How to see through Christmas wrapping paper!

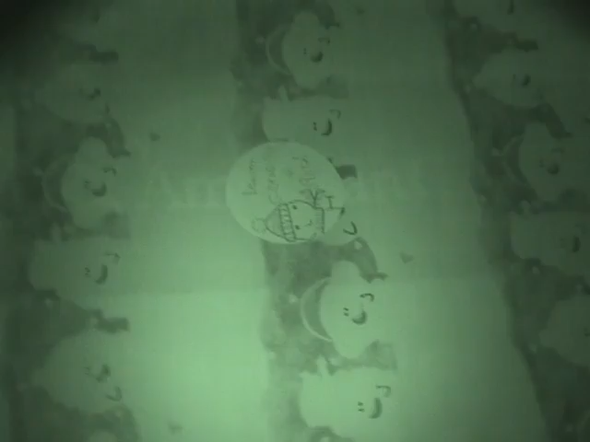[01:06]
There you see it, American Girl, just what I asked for. Now, obviously that's not for me.
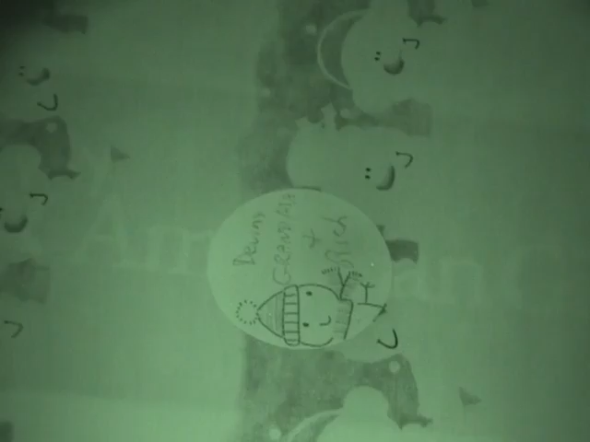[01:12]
But you see the difference between using the filter and not using the filter.
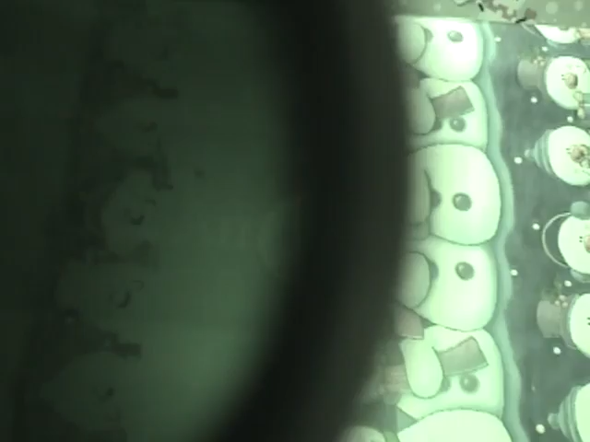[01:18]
What's happening is the infrared light that's being emitted by the camera and also the
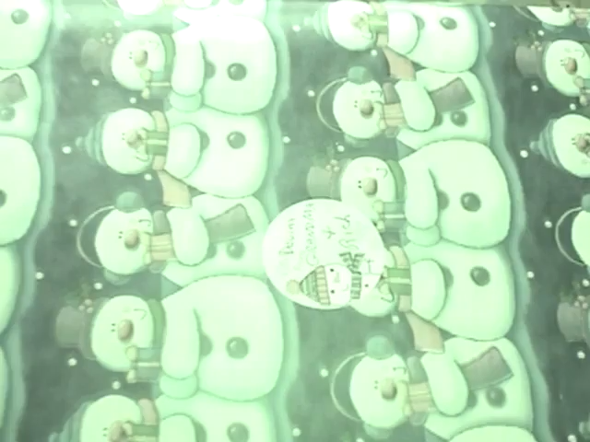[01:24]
ambient infrared light in the room is reflecting off of the box underneath
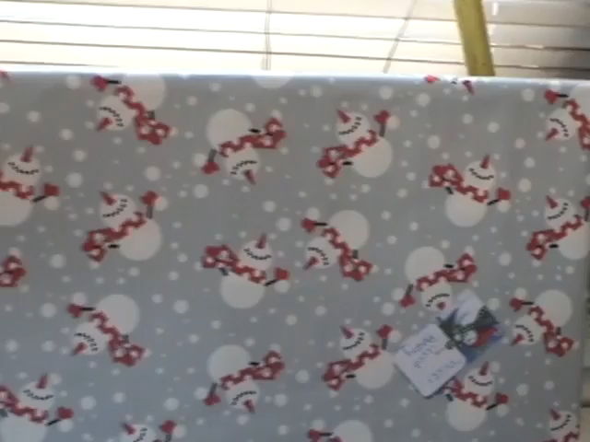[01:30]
that wrapping paper and back into the camera. The wrapping paper itself allows the infrared light to pass through.
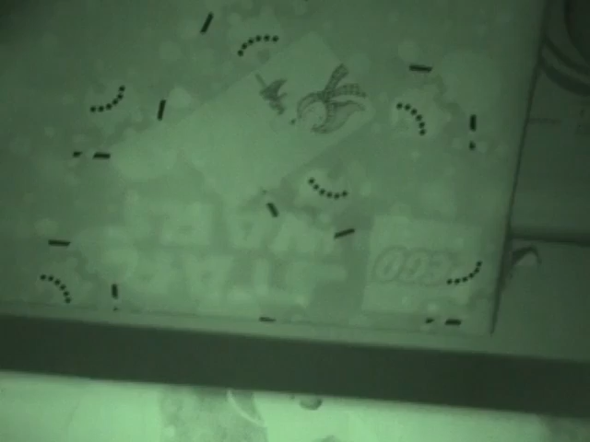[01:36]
Here's another box example, Lego Star Wars. This is my son's.
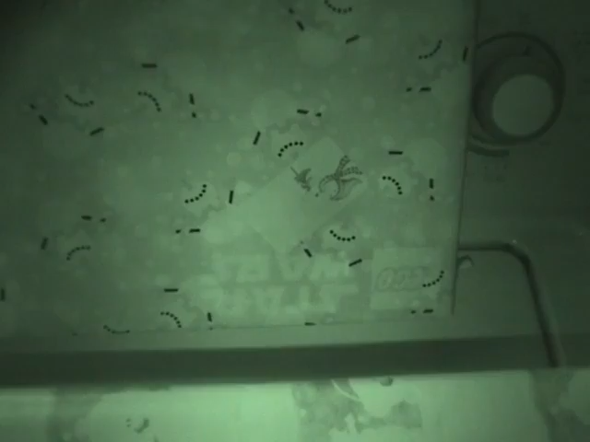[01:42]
You could see with the filter and the night vision on that you can see exactly what's underneath there. So what's happening, like I said, that infrared light penetrating the wrapping paper,
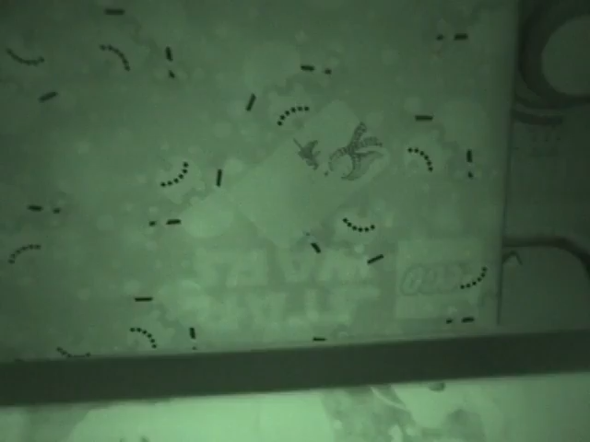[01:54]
bouncing off the reflective lettering of the box underneath and back into the camera. So there you have it. No more shaking a box to figure out what's in it.